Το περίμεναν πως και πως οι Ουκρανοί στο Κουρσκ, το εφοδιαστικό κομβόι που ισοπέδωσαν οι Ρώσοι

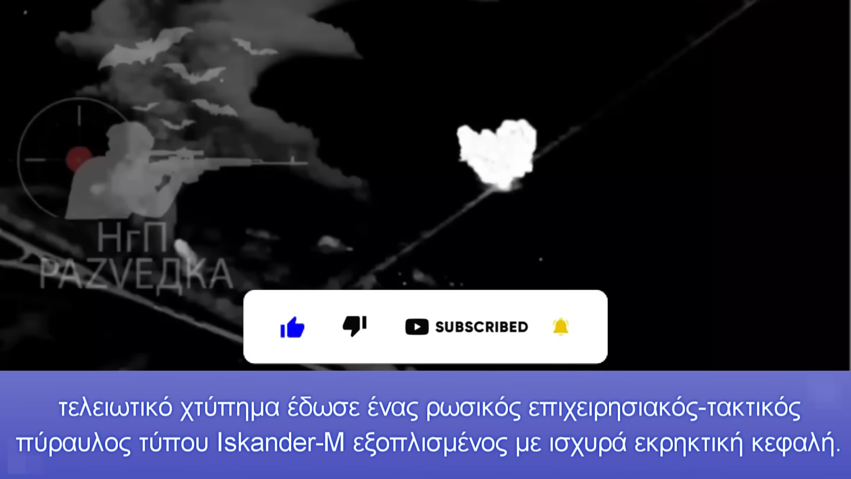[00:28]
Ενώ το τελειωτικό χτύπημα έδωσε ένας ρωσικός επιχειρησιακός τακτικός
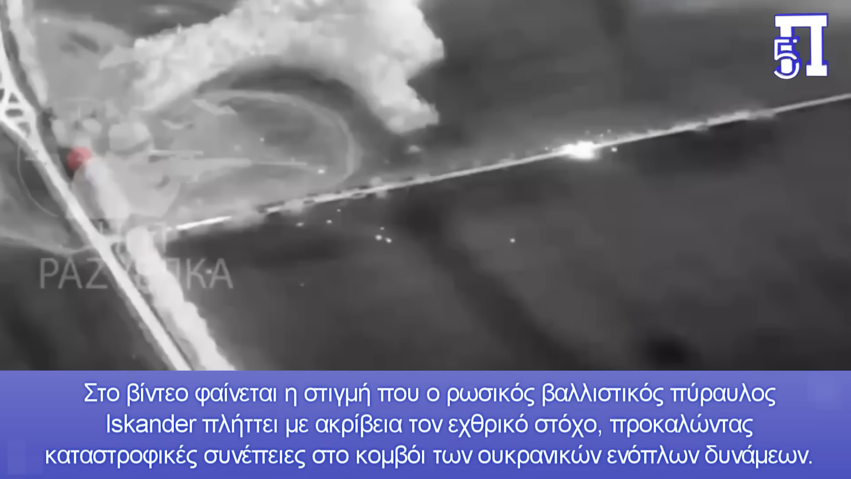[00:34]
σπύραυλος τύπου Iskander-M εξοπλισμένος με ισχυρά εκρηκτική κεφαλή.
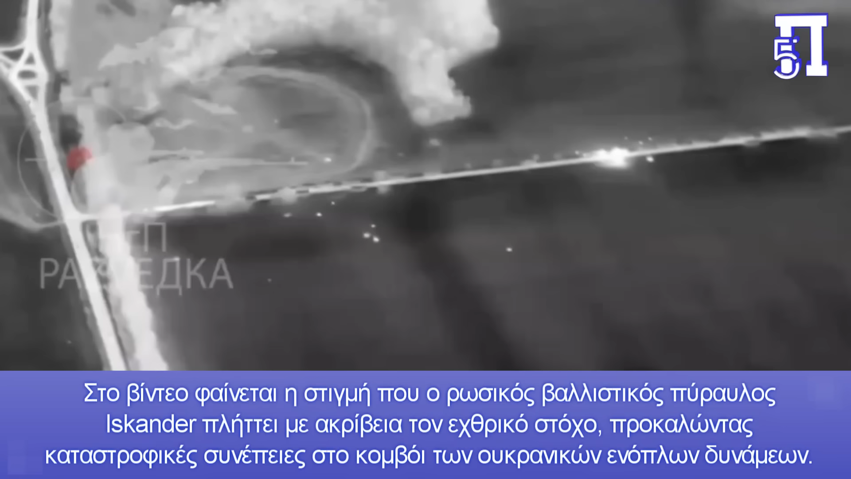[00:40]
Στο βίντεο φαίνεται η στιγμή που ο ρωσικός βαλιστικός
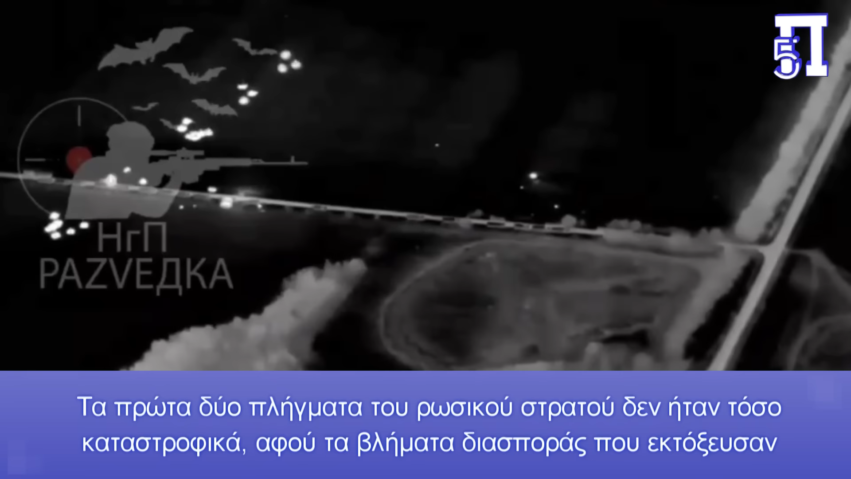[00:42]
σπύραυλος Iskander πλήττει με ακρίβεια τον εχθρικό στόχο προκαλώντας καταστροφικές συνέπειες στο κομβόι των Ουκρανικών Ενόπλων Δυνάμεων. Τα πρώτα πλήγματα του ρωσικού στρατού δεν ήταν τόσο